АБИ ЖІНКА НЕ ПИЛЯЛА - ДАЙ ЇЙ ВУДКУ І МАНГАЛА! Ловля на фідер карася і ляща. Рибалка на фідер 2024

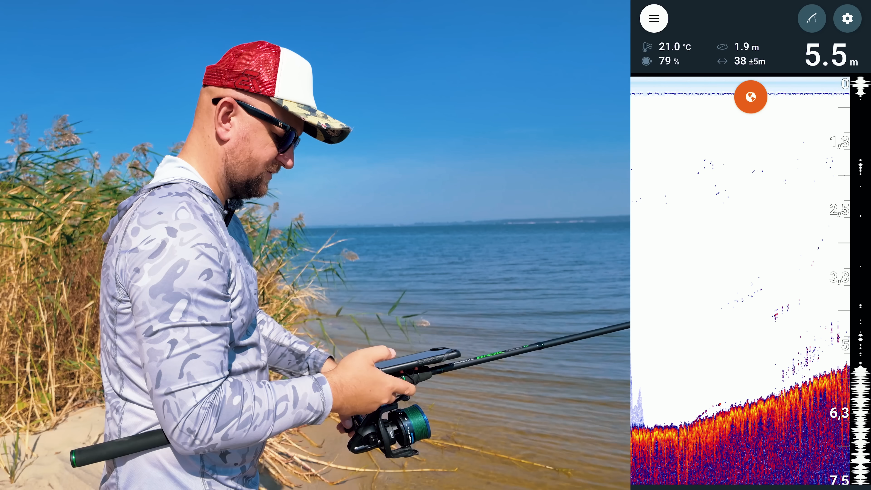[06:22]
On screen: depth 5.5 m, water 21.0°C
Оце вже далі, це вже не дуги, не дуги. Бачите, і, в принципі, потім починається така досить різка бровка. На викиді у нас там 7 метрів. І тут через цю бровку, якщо гарна риба буде, то треба буде так старатись, щоб рибу дістати. Бачите, прям стіна така тут у нас пішла. Фух. Ну, цікаво. Не знаю, як буде ловити в таких умовах. Ну, будемо пробувати.
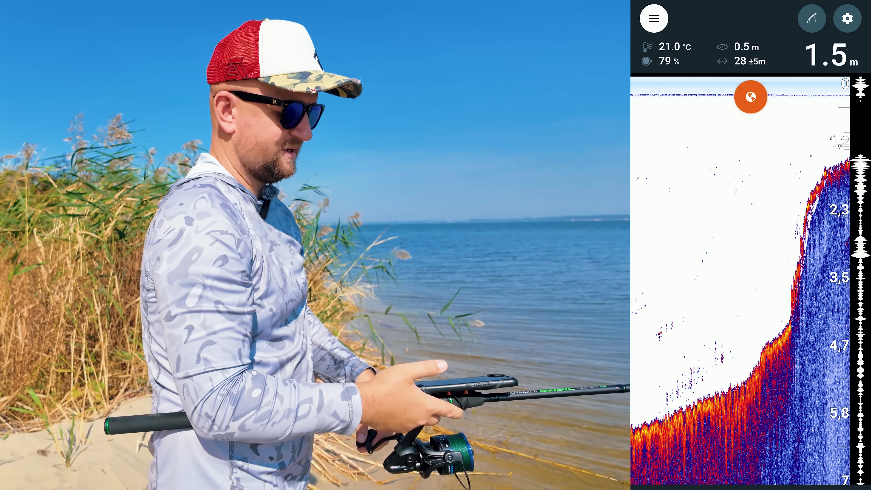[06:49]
On screen: depth 1.5 m, water 21.0°C
Місце гарне, і риба. Риба має бути. Ну і все. Бачите, вихід він вже на метр. Тут глибина невелика. Ну, зараз я ще пару раз закину туди лівіше, правіше, і будемо починати ловити.